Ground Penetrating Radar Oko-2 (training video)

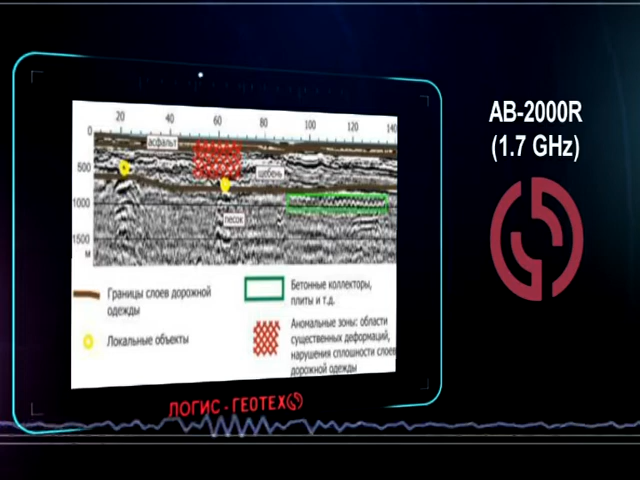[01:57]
For example, the AB2000R can detect layers of 2 to 3 cm thickness – something that is necessary for highway inspection.
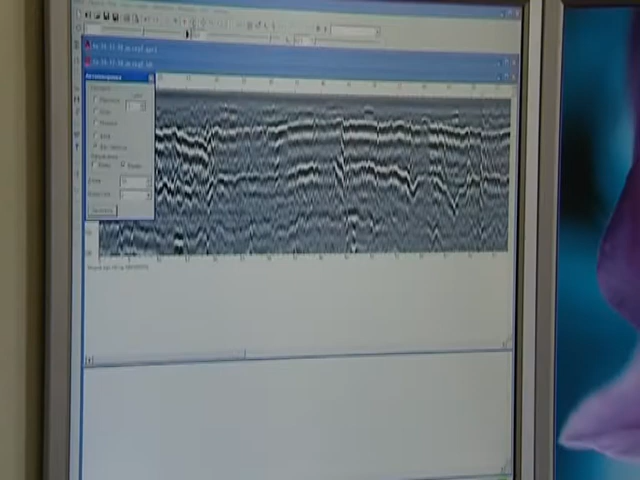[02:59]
The GPR data is processed by the Windows-based software GeoScan32, which allows users to visualize data during the scanning,